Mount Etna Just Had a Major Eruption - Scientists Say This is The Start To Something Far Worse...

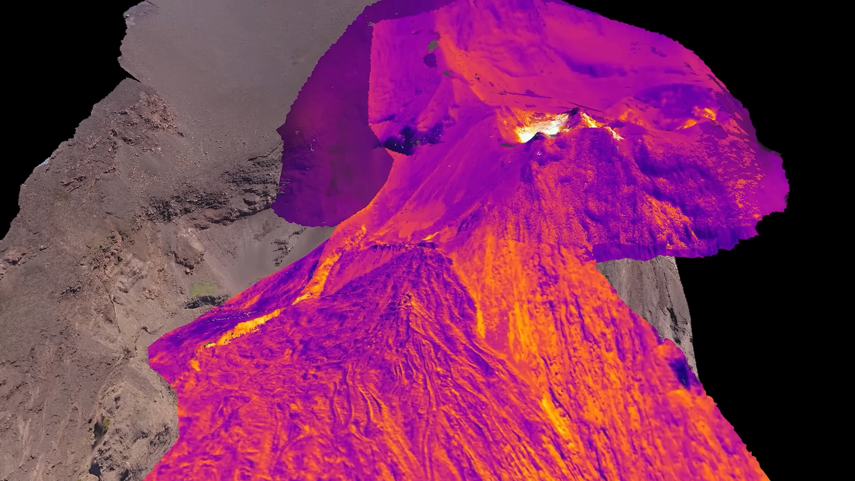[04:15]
confirming that fresh magma is reaching the surface and not simply reheating old material.